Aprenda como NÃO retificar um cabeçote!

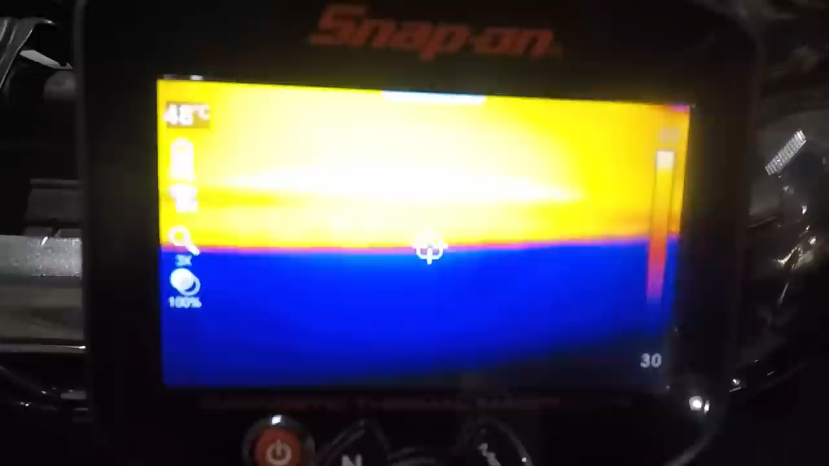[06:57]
Radiador tá um luxo. Tá lindo de ver.
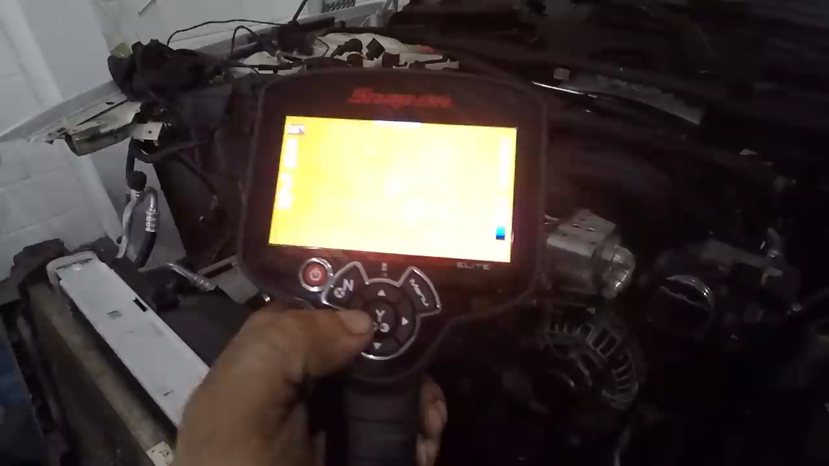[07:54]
Deixa eu mostrar as funções aqui, ó. Duas câmeras.